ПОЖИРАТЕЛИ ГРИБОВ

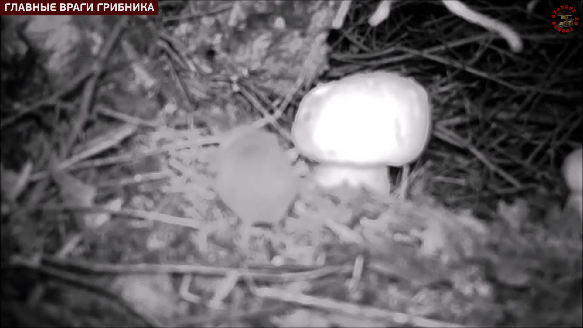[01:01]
Оказалось, это маленькая, но крайне прожорливая полевка. Вы видите, сколько подходов задать она успевает совершать к одному небольшому белому. В этот раз для нее все закончилось достаточно трагично. Она с гору подгрызла коренью гриба и тот упал прямо на нее.